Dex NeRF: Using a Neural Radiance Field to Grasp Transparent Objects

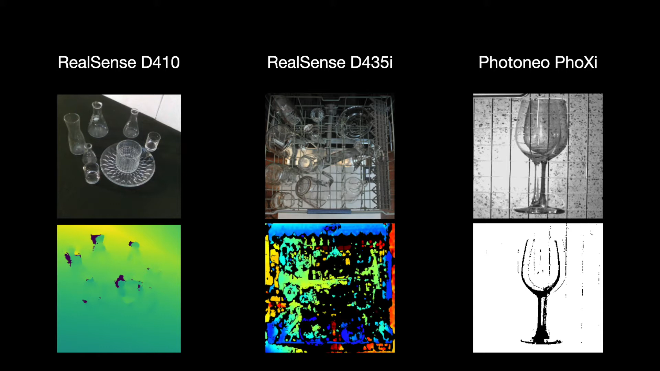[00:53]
The RealSense cameras, for example, output partial and noisy depth data around the transparent objects, and the Foxy camera perceives the table through the object and cannot compute any depth values near the object's boundaries, labeled in black pixels. Data-driven approaches have been shown to improve the quality of depth from RGB cameras. However, these methods rely on large annotated datasets that are hard to curate and do not generalize well to objects out of the training distribution.
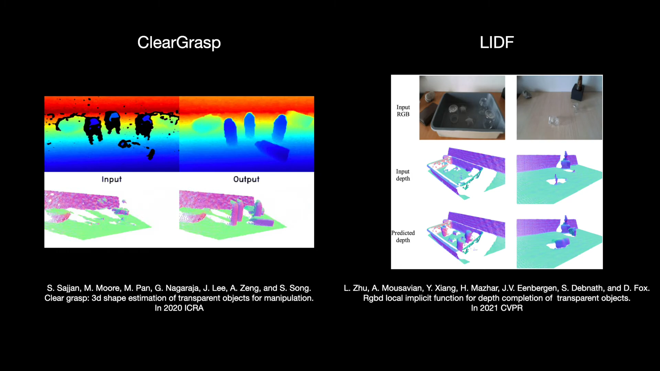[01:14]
NeRF, however, can represent non-Lumbertian effects such as specularities and reflections while reconstructing the geometry of the scene and does not require annotated datasets.
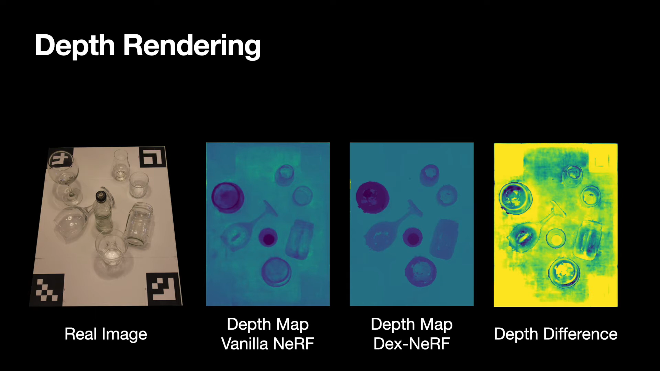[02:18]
DEXNERF recovers almost all of the depth of transparent surfaces.